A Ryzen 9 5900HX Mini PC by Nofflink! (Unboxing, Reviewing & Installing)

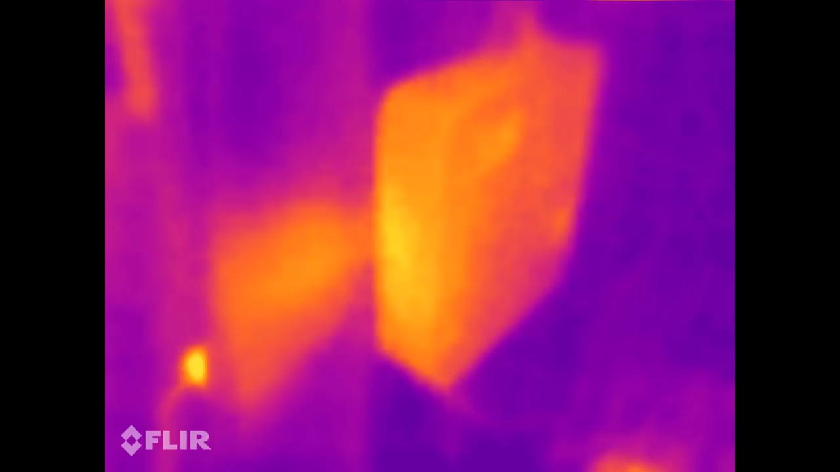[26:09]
And this thing still runs cool to the touch. I mean, I dare say that phone is actually warmer than my mini PC. Sweet.